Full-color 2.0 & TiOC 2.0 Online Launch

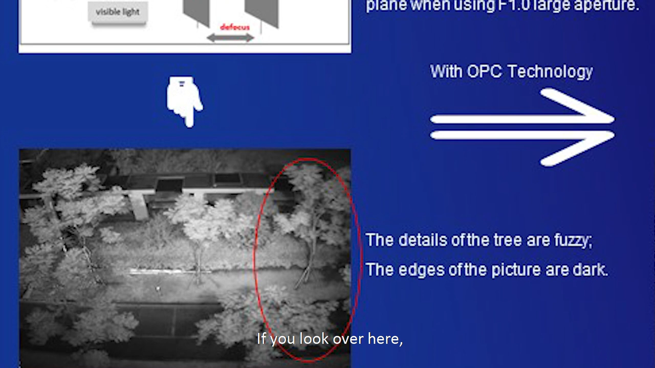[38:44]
If you look over here, we have an infrared image of a large aperture, F1 aperture, without the OPC technology. You can see that the image is a bit fuzzy and a little bit dark on the edges.